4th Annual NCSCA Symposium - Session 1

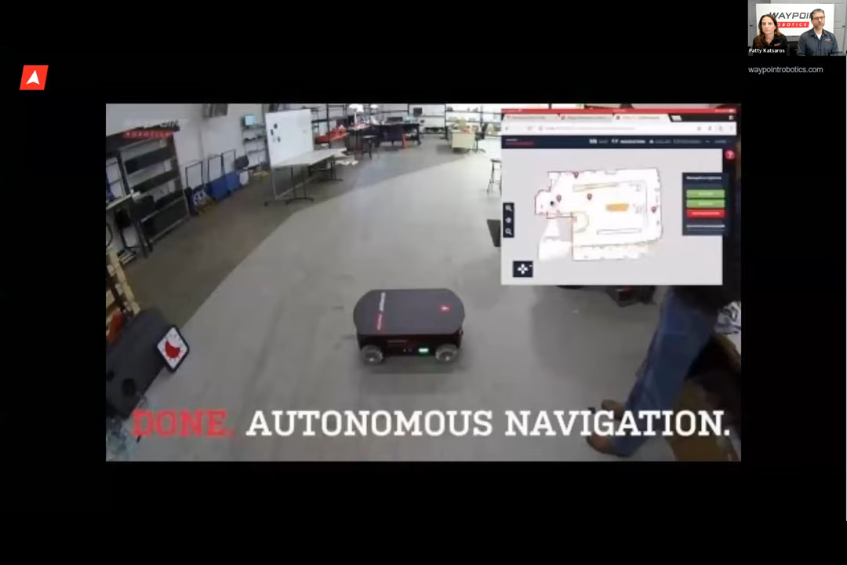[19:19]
we've built our dispatcher software as the main interface when you're setting up the robot. We tried to look at the entire user experience
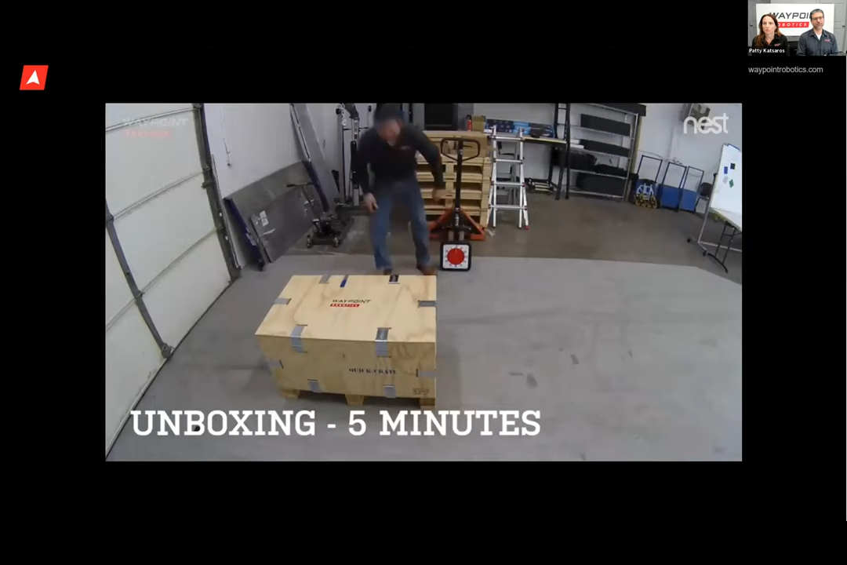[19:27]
of setting up an autonomous mobile robot and really think of every part of it
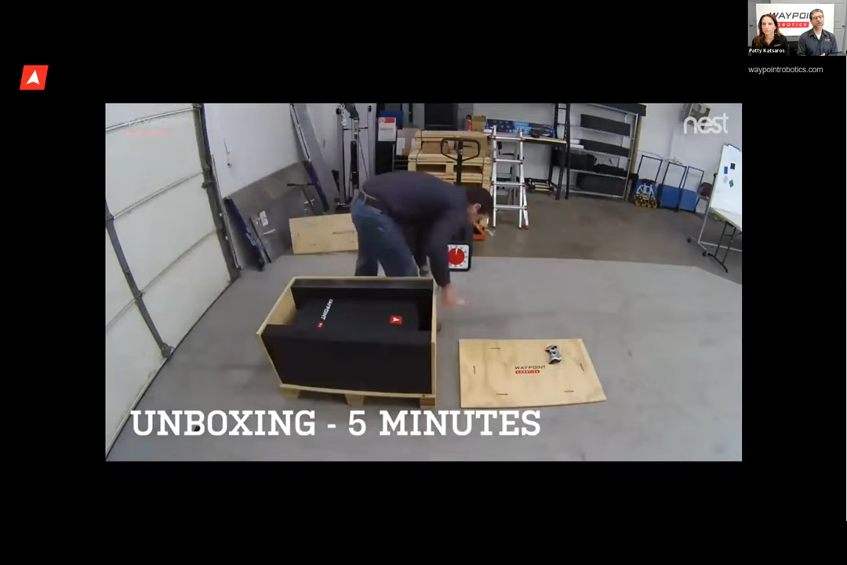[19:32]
that we could improve and we could do for the users, um, to make it easy to set up. And with dispatcher, there's always a big green button.
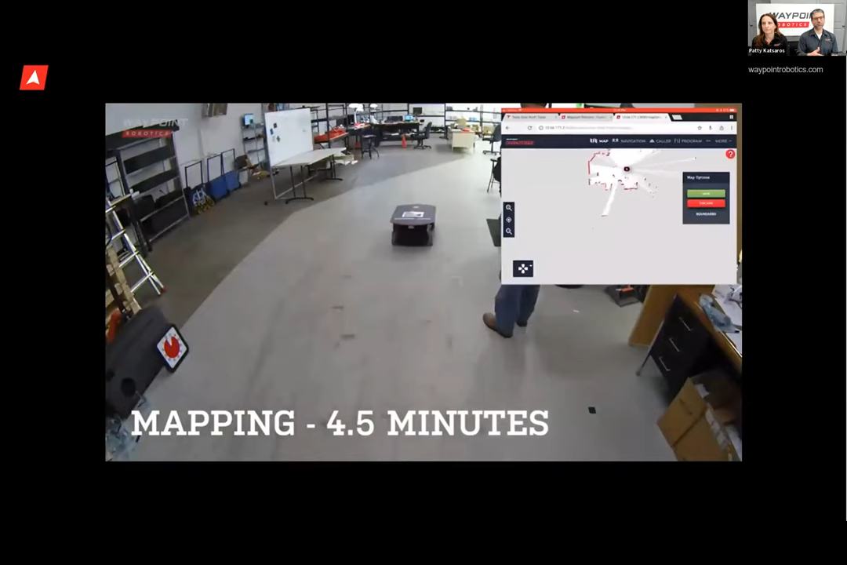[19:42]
That's probably the thing you want to do next. And so if you pick the big green make map button,
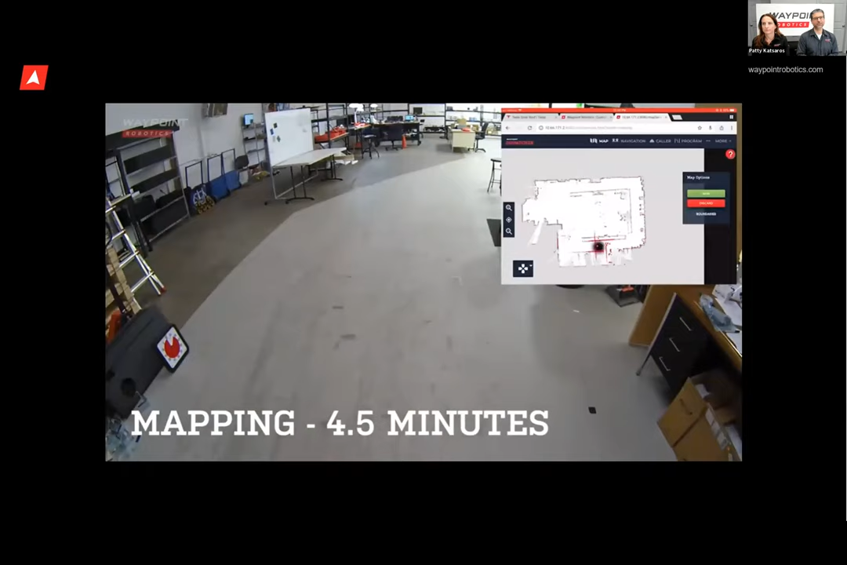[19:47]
then you use a game controller, which people are familiar with to drive the thing around like a remote control car and it makes a map for you.
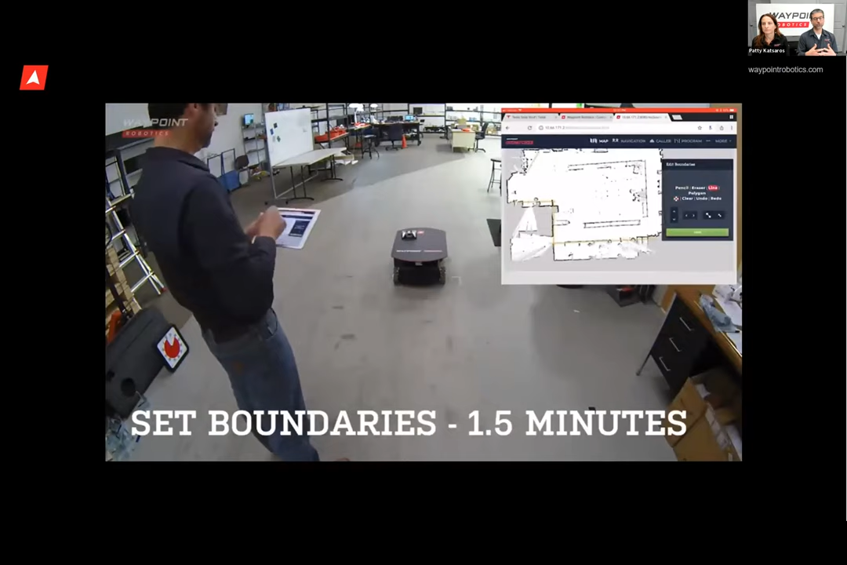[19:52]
Um, and then you can, uh,
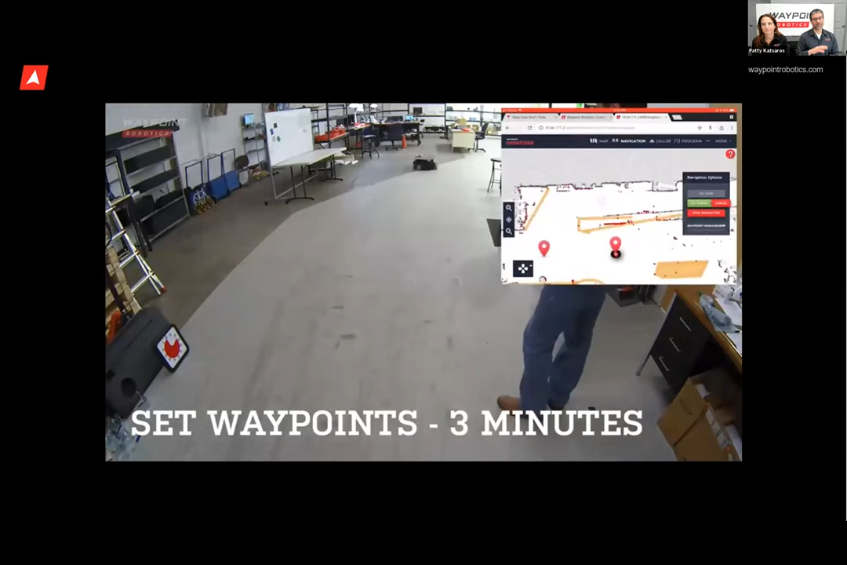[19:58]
use dispatcher to set up keep out zones, which are just where you want the robot not to go.